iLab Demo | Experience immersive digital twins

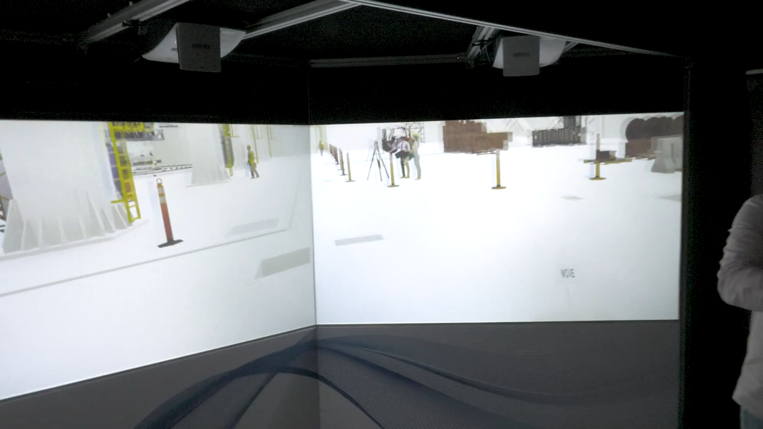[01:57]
And he's going to be teleporting right into the ITER nuclear fusion reactor site in France.
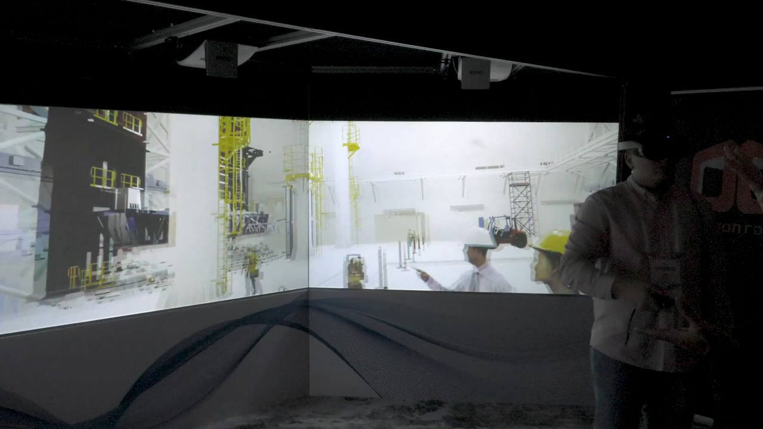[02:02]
And so here you're going to get a very immersed
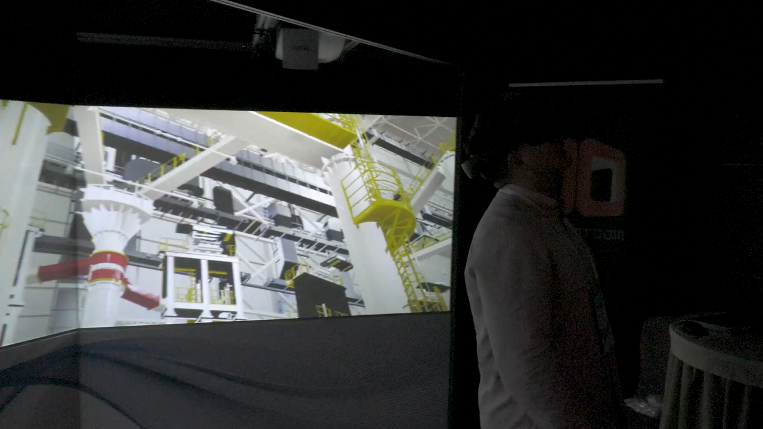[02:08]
perspective experience of that model.
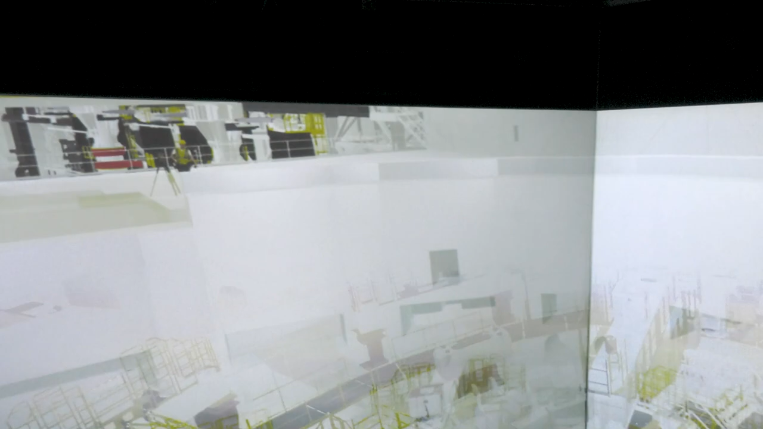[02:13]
And now Danny's standing inside the fusion nuclear reactor and can start walking